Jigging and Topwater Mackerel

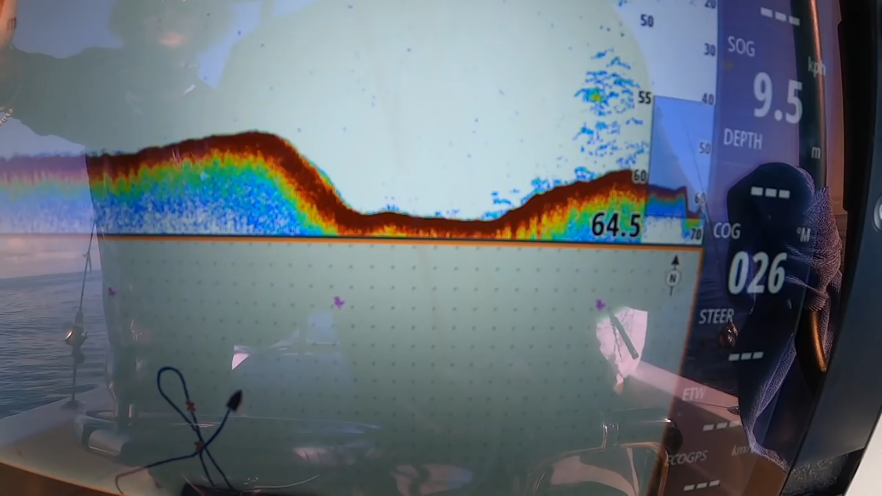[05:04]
So if you look in the top corner here,
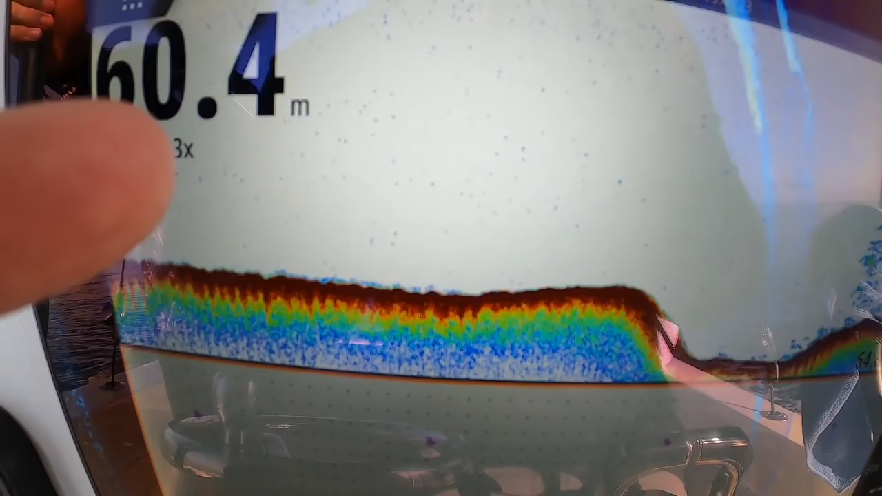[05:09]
you see I've zoomed in, so you're more focused on the bottom. And that was our last drift.
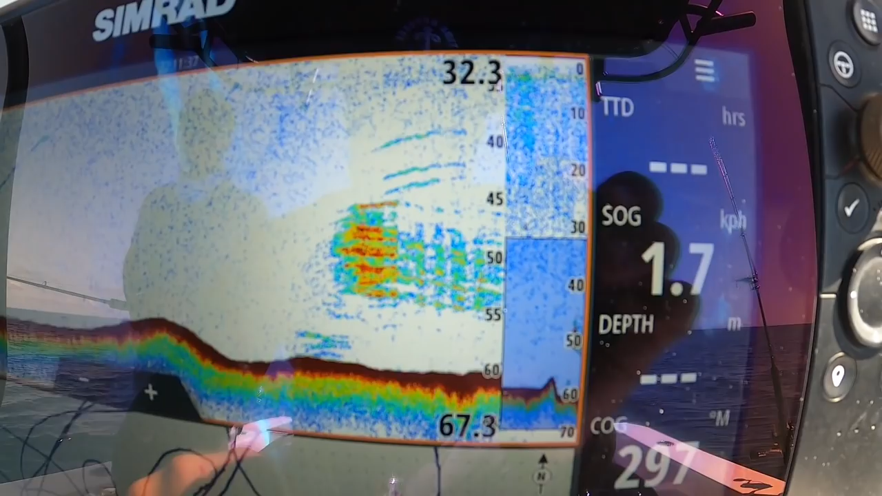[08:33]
there's 20 meters of fish there.
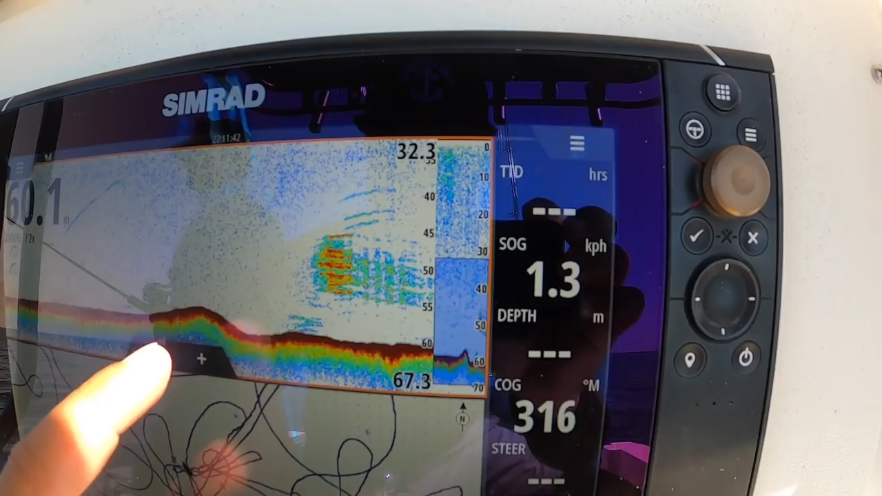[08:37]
Oh. Oh, sending the vibe back down.